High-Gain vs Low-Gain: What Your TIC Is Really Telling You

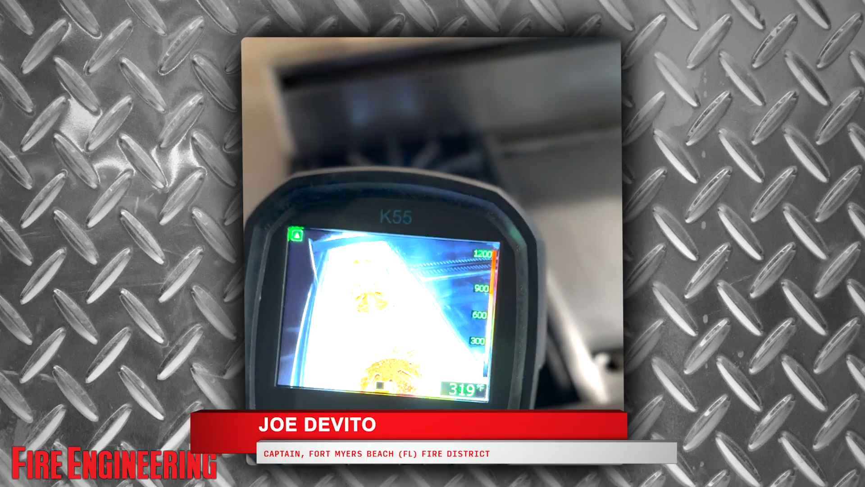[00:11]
Make sure you turn on your tick and route to the call because it could take about 30 seconds for it to be calibrated and ready to use.
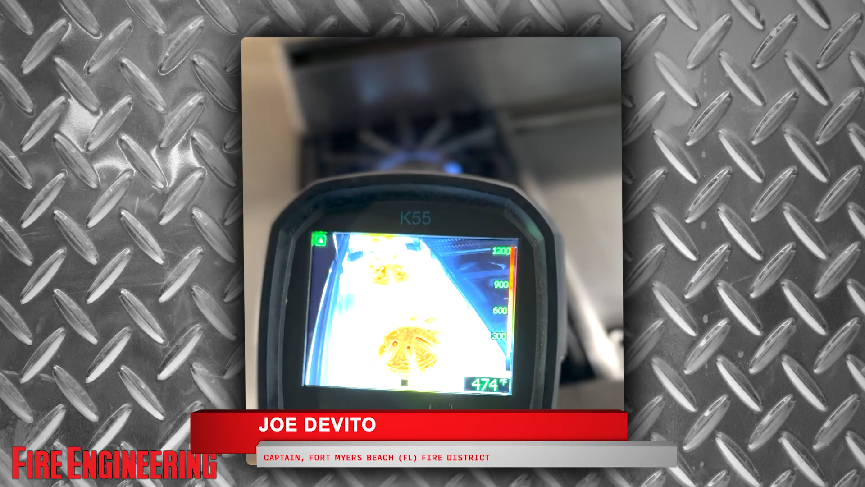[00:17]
The last thing you want to do is get off the truck, turn your tick on, start doing a 360 and waiting that 30 seconds for that to kick in.
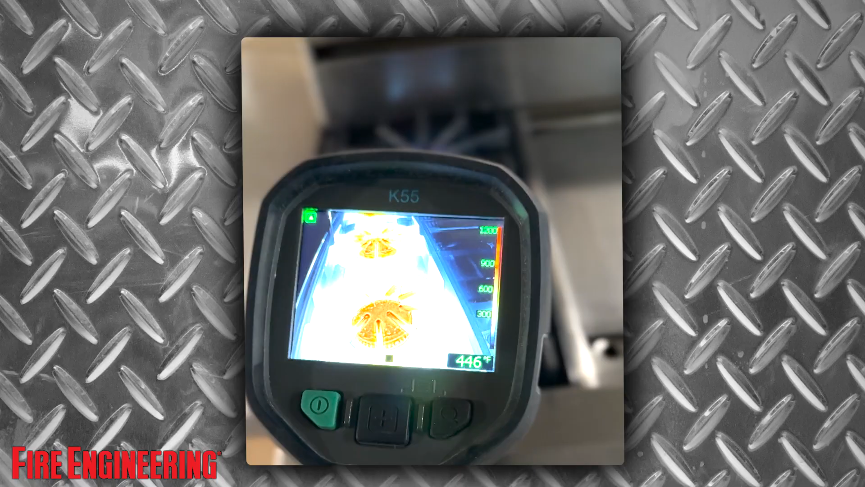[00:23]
On screen: spot 446°F
Other thing I want to talk about is that numeric temperature measurement. You see that number on the bottom right-hand corner?
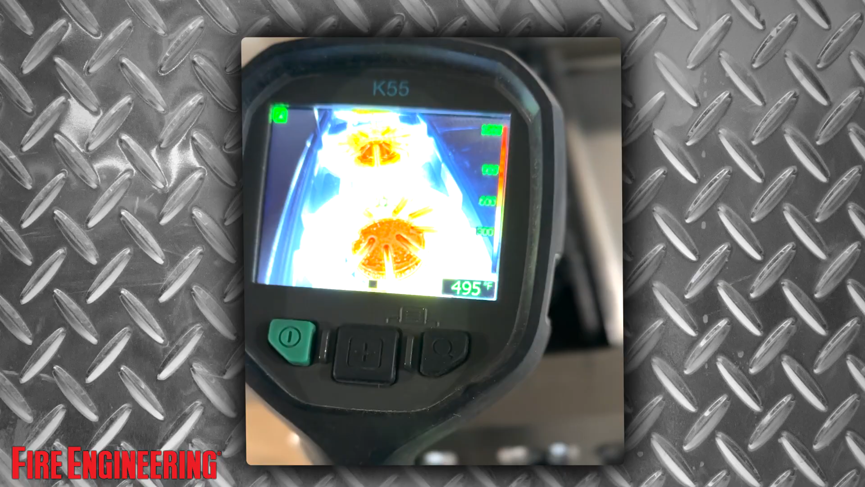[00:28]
Looking at that number, that is the surface temperature of that,
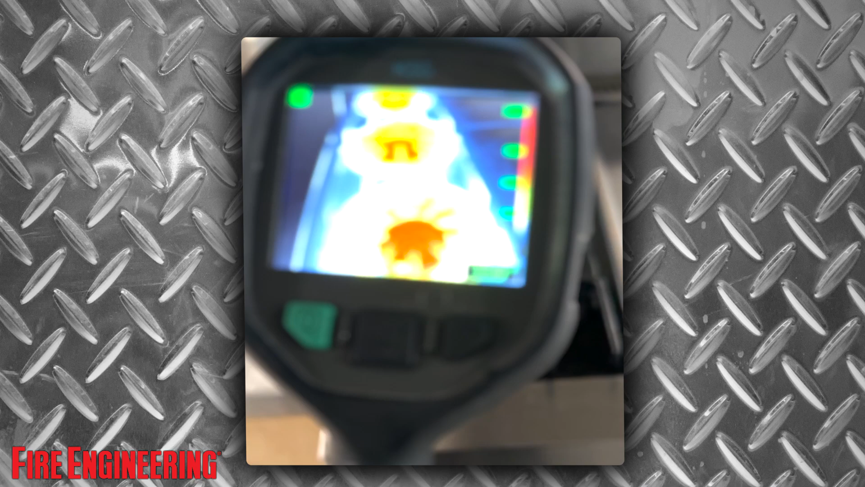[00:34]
an approximate surface temperature of that little square in the middle of the tick screen.
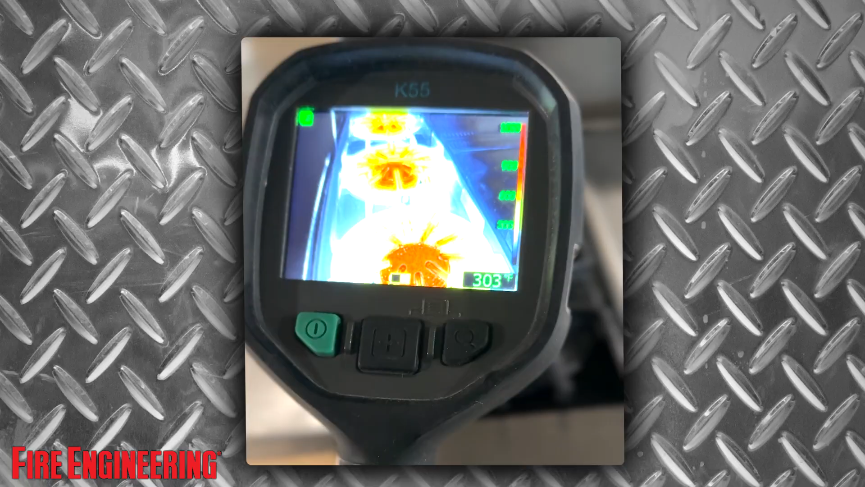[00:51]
So always use your temperature bar on the right-hand side and not your number on the bottom right-hand corner. Next thing we're going to talk about is gains.
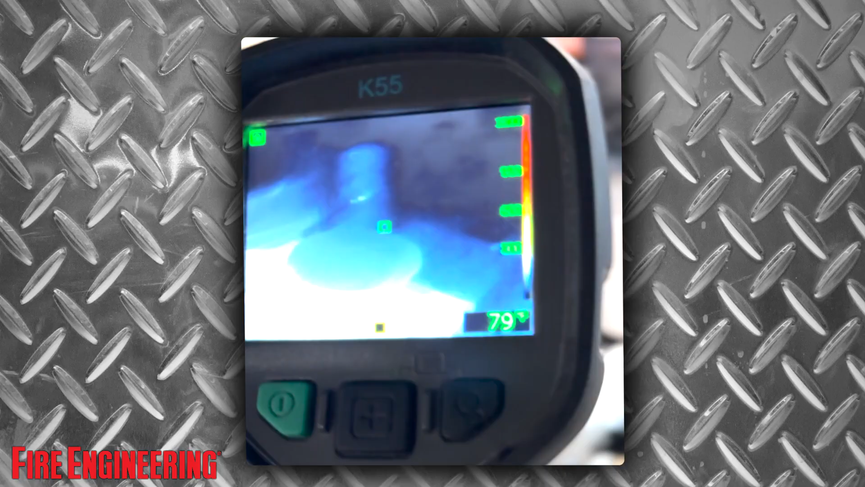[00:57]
We're going to get some gains on here and look in here. Now we're in high gain.
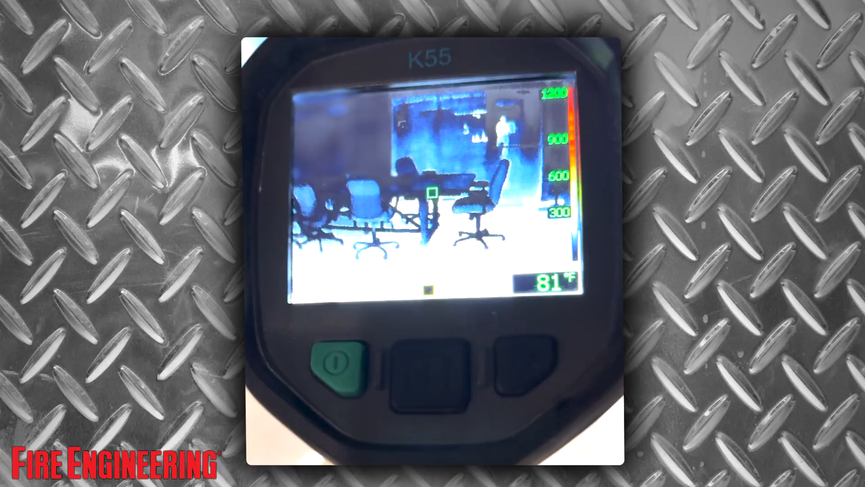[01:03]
On screen: spot 81°F
High gain is looking more for objects, life, layout, stuff like that. This is where it's focusing more because there's no heat involved, right?
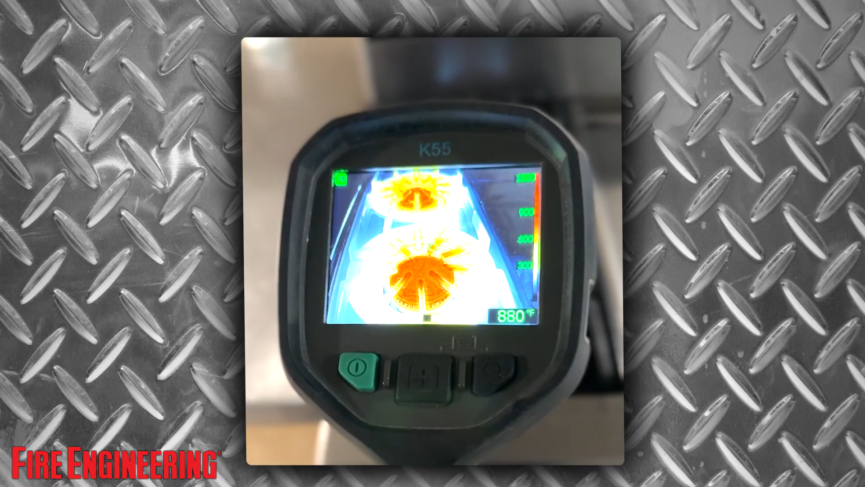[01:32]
On screen: spot 880°F
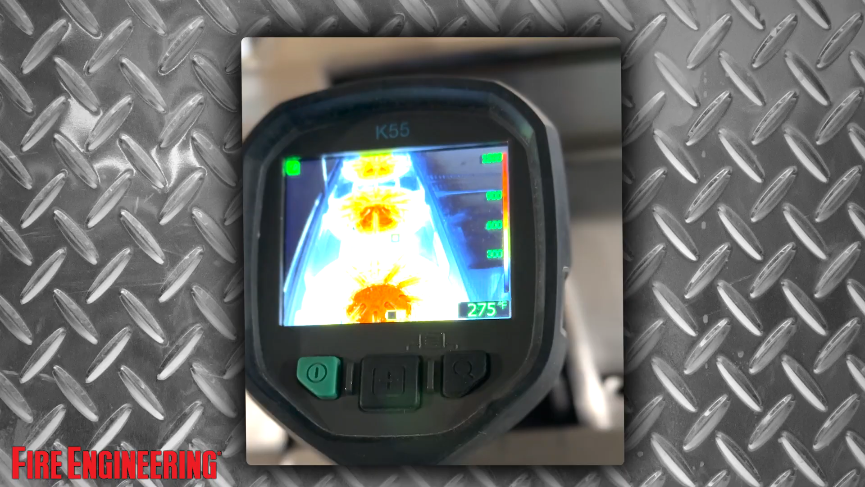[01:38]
On screen: spot 275°F
The last thing I want to talk about here real quick is that shuttering or nuking. You see how it comes over and the screen freezes?